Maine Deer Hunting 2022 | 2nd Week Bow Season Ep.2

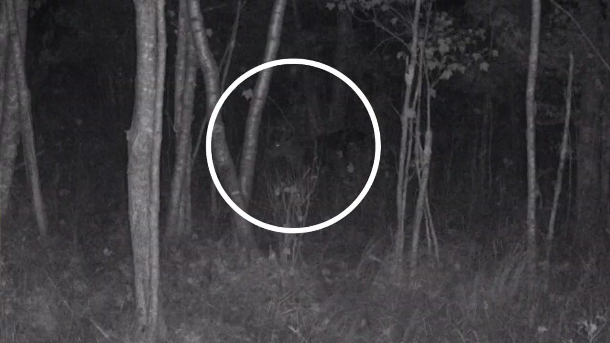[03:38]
And this picture's kind of hard to see, but I think it's that big buck, but it was like 4 o'clock in the morning.